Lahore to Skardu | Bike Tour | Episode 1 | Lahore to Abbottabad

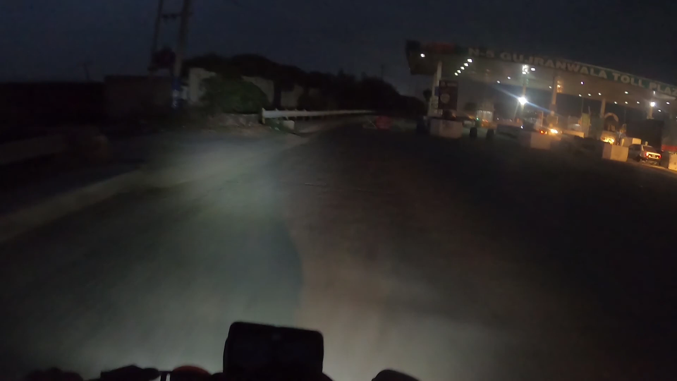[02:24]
खैर, रात के 3 बजे हम 3 लोंडे और 2 होंडे लाहौर से बरास्ता GT रोड रवाना हुए और सुबह सवेरे गुजरांवाला पहुंचे।